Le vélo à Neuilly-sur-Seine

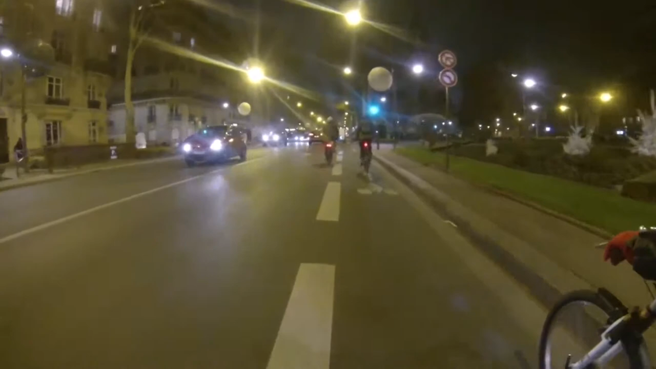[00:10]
Là il y a plein de vélos, c'est un feu d'artifice de vélo. La pilote c'est elle en fait. Là il y a une dame qui traverse, ce qui nous fait ralentir.
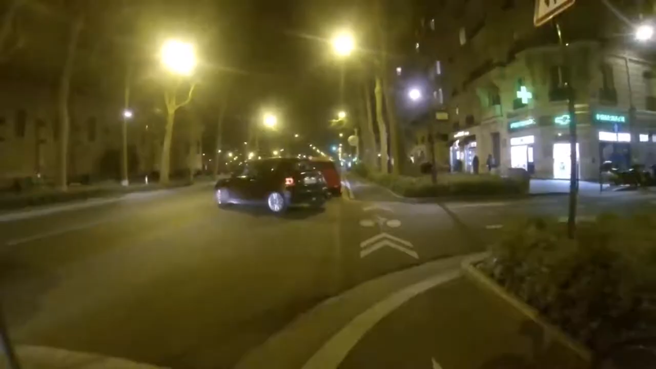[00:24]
Si on ne l'aurait pas vue, je pense qu'on ne saurait pas faire un accident, mais on aurait pu peut-être.
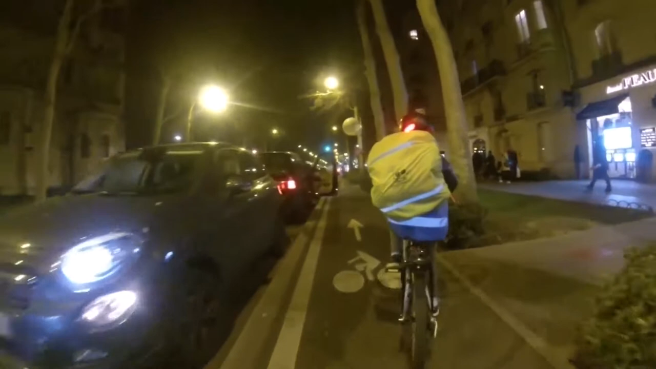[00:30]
Là il y a une dame qui veut sortir de sa voiture, sauf que nous on se prend la porte, mais heureusement qu'on ralentit.
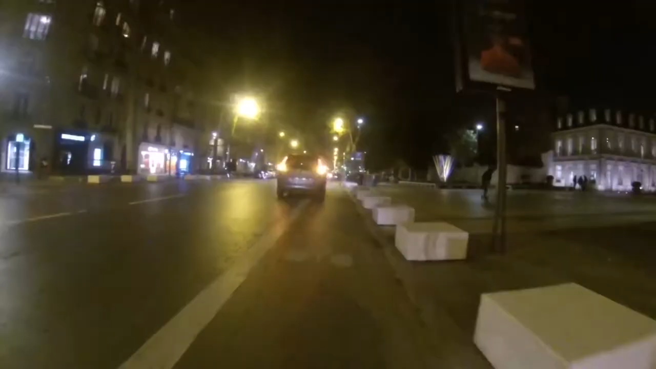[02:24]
Quand tu arrives à Neuilly, en fait, il y a vraiment un changement. En gros, tu passes le périf en bas de l'avenue d'Eterne.
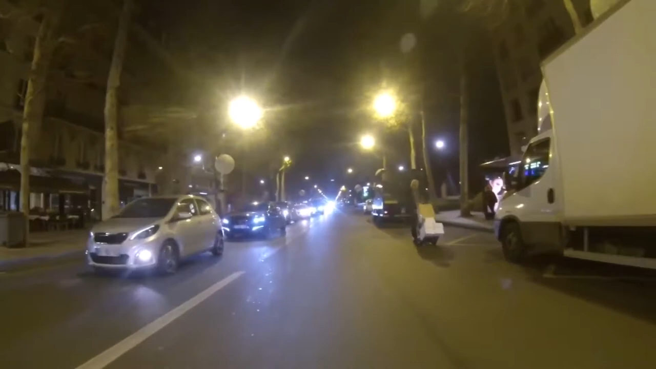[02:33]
Tu arrives à Neuilly, mais c'est du squat en permanence sur les pisciclables.
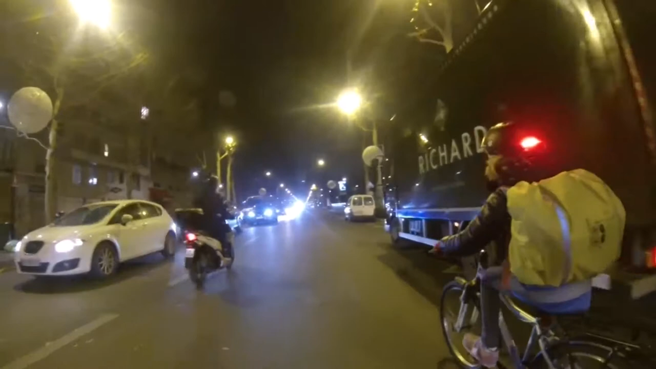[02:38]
A Neuilly, il n'y a pas encore la culture vélo. Je pense que ça va arriver tranquillement.
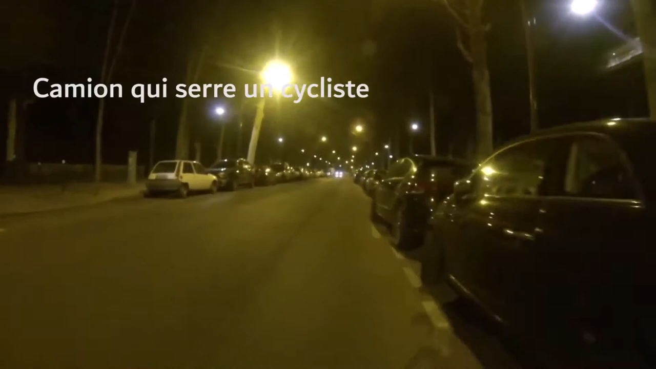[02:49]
Et là, tu as un camion dans une zone qui est quand même limitée à 30 km heure qui a essayé de me dépasser.
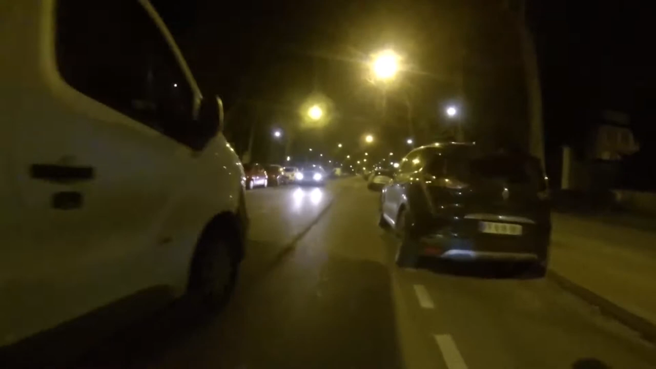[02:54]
Sachant qu'une voiture, quand elle dépasse un cycliste, normalement, il faut qu'il y ait 1,50 m d'écart par rapport au cycliste. Donc, en fait, c'est là que tu te rends compte de l'utilité des pistes cyclables.
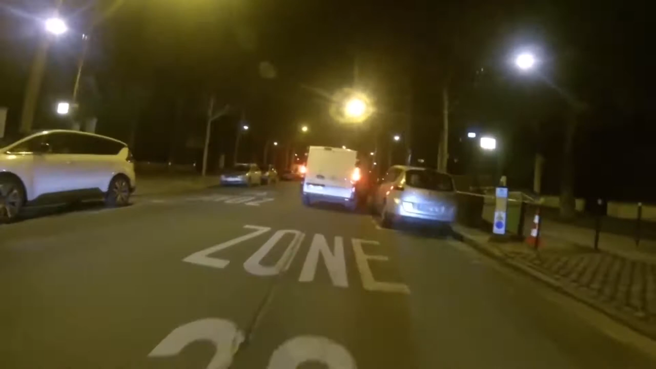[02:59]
Parce que si j'avais été sur une piste cyclable, j'avais été protégé.